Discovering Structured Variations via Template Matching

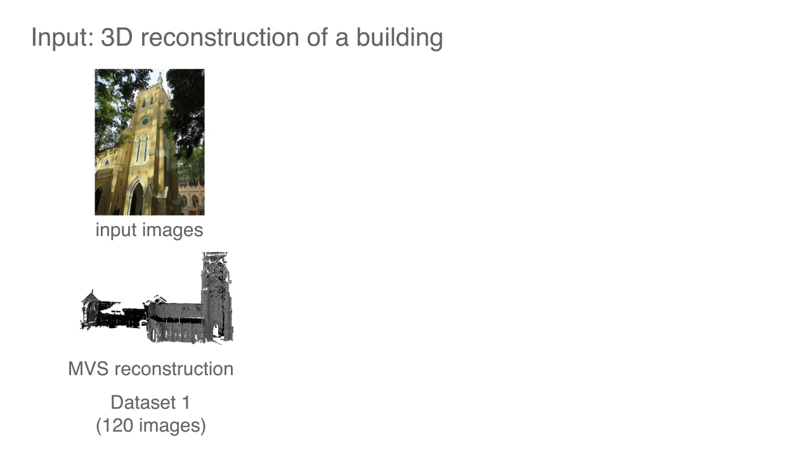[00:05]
Given a multi-view stereo reconstruction of a building,
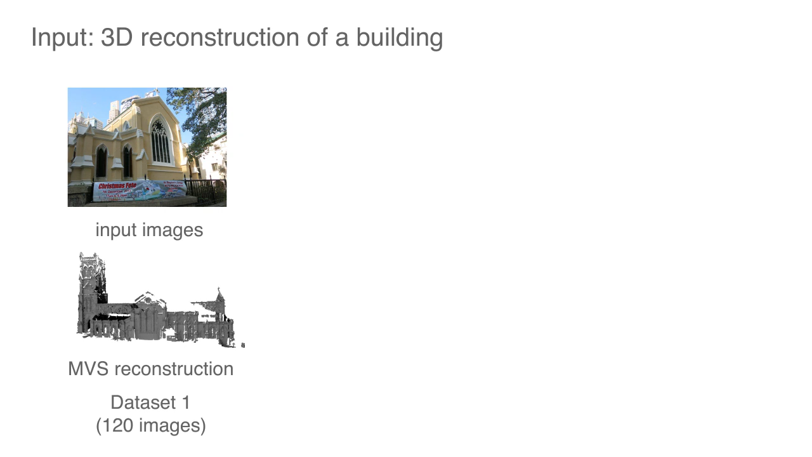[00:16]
This analysis discovers element similarities by detecting patterns in the deformation modes of their matching templates.
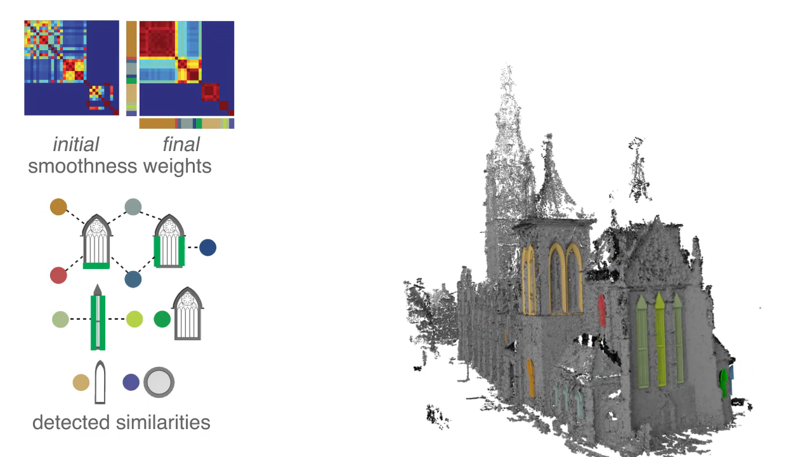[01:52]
Identical elements are matched to the same template instance.
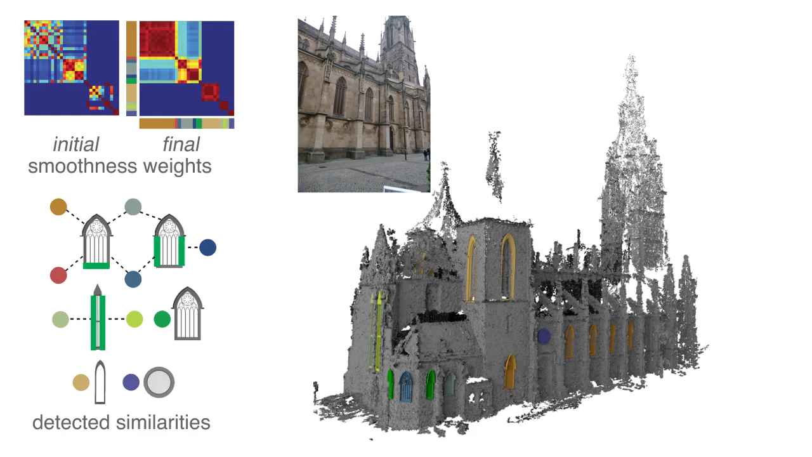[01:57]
Elements that exhibit partial similarities, on the other hand, are matched to different instances of the same template.
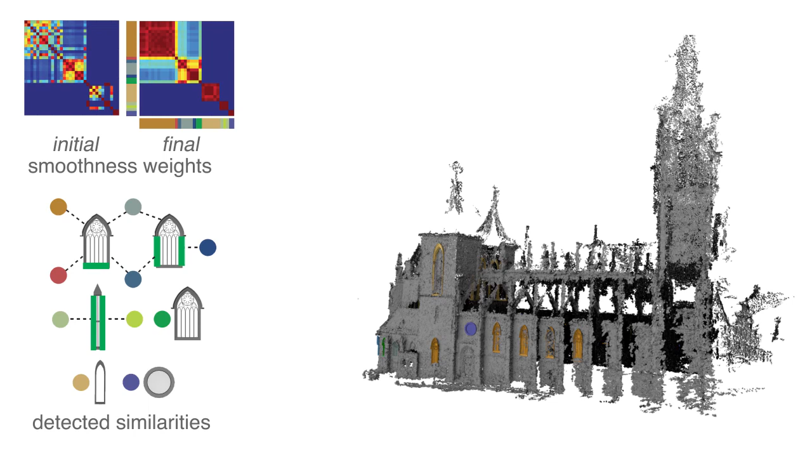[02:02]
Our analysis detects similarity relations between elements independent of their spatial arrangement.
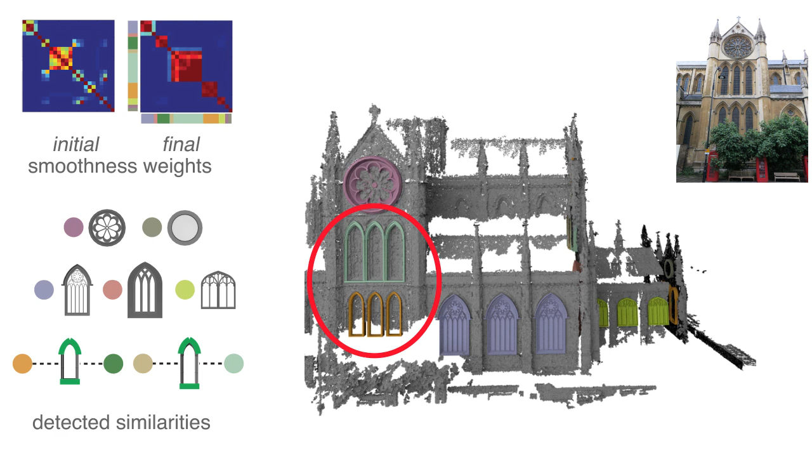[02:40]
Even though our algorithm successfully discovers element similarities, severe degradations in data quality due to large occlusions may lead to failure cases. Please refer to the paper for details.